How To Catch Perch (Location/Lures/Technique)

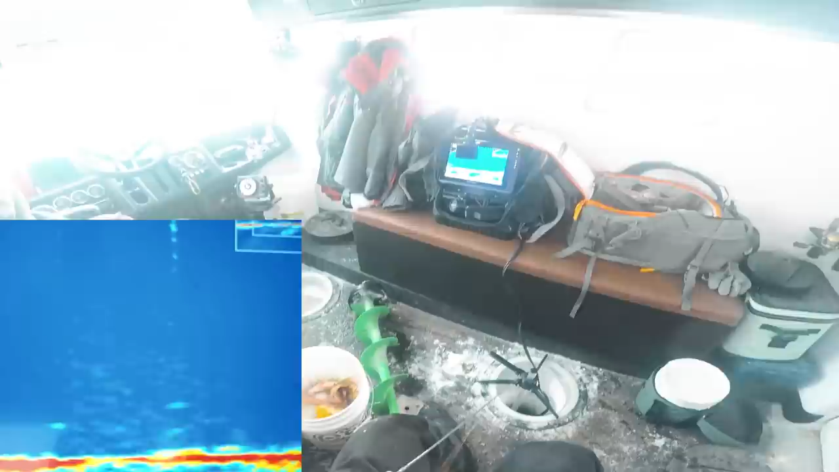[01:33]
and then even I'm not gonna let one bite here yeah
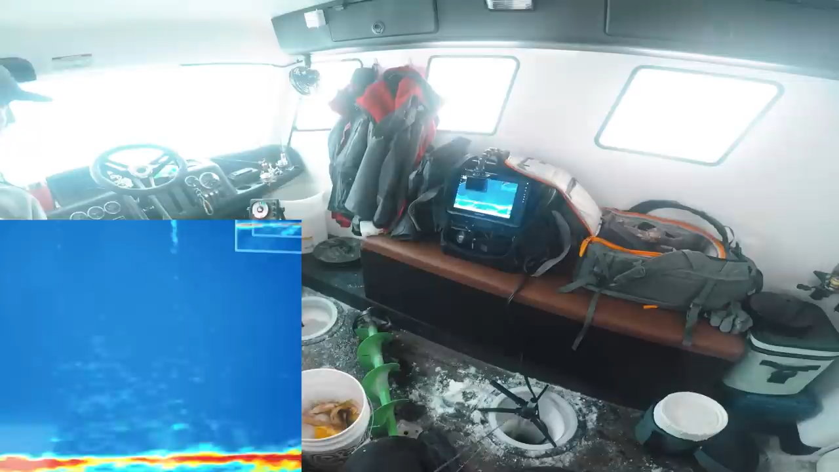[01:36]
but once they all see each other then it's like okay we're going and then the big one the dominant one will like fly up past them look at this but everything with a perch like movement and stuff it should happen in a second yeah half a second what you're doing should say yes